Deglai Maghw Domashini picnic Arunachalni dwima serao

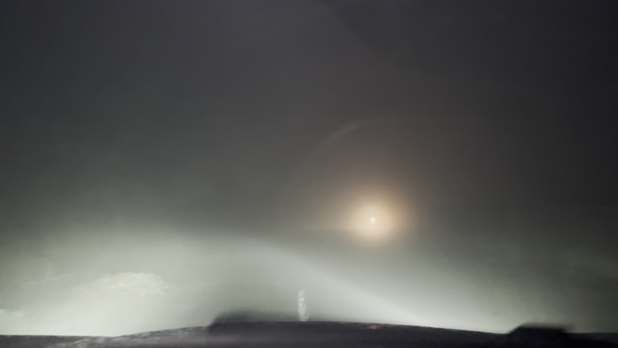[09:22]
यहाँ पे बहुत सारे होटल्स अच्छे अच्छे होटल्स हैं।
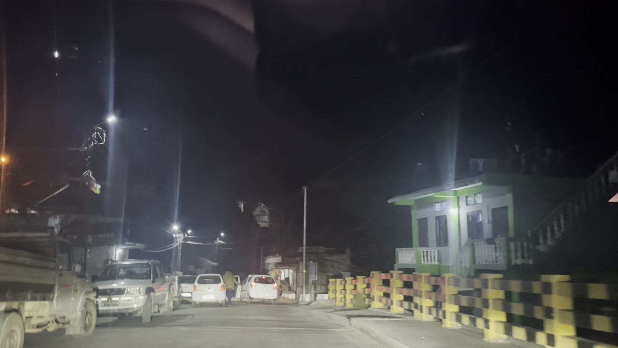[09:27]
और फाइनली आते आते हम लोग पहुँच चुके हैं दिरांग और अभी शाम के 7 बज चुके हैं,
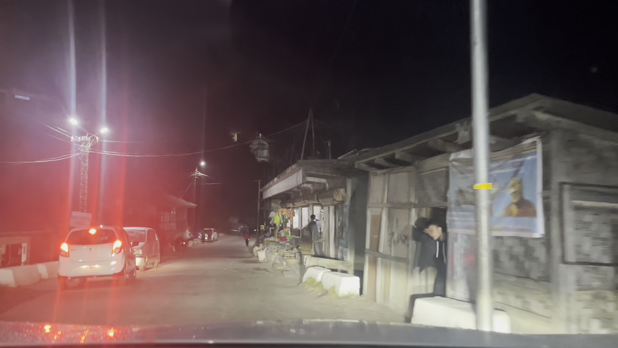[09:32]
तो हम लोग आज रुकेंगे होटल पेमालिंग दिरांग टाउन पहुँचने से थोड़ा पहले।